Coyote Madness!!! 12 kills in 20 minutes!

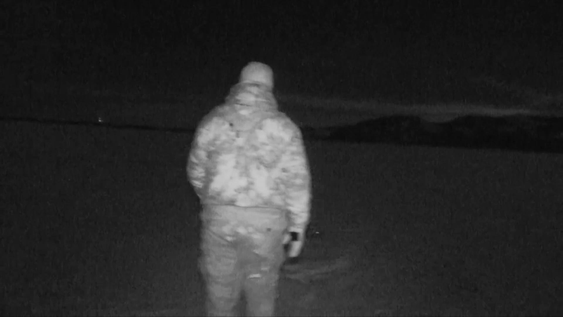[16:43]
Nice shot, Steven. Yeah, he is. Not a bad looking yote. Not too bad. First coyote of 2018.
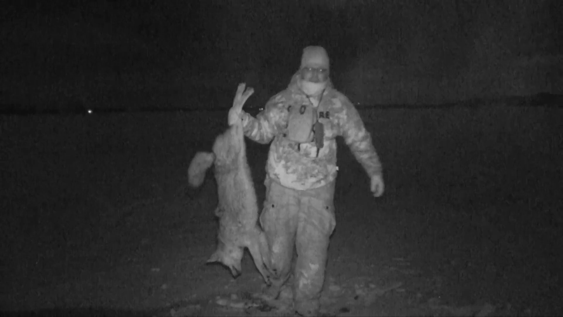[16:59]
Heck yeah, buddy. Nice January shot. January 4th. Something like that. Close enough. Yeah. Anyway, first coyote of the year. Let's go kill some more, huh? Yeah, let's go get some off that river. They're everywhere.
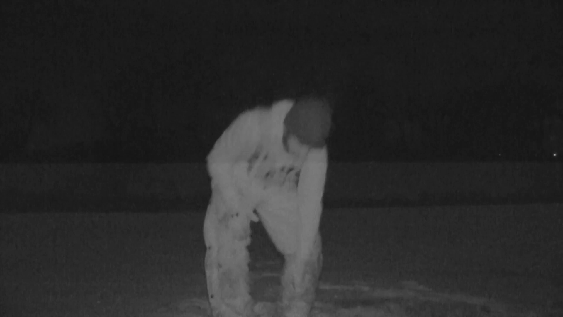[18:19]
he is, folks. Not too bad of a dog, actually. Pretty good sized coyote, good fur.
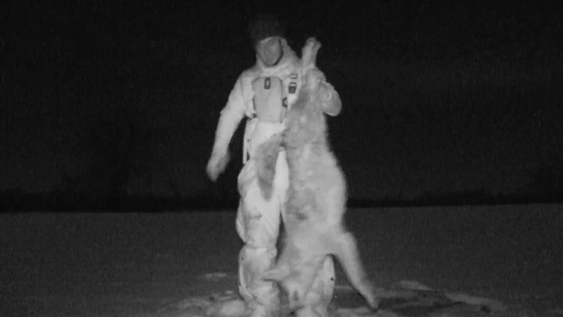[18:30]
But it's January 4th. It's about 2 in the morning right now. Doing some moonlight hunting down here in North Dakota with just the moonlight. And this hunt was freaking nuts. We had at least 6 coyotes within 100 yards, probably more. And I was trying to do my best to film it for you guys, but I just couldn't do it, and I couldn't let them all get away.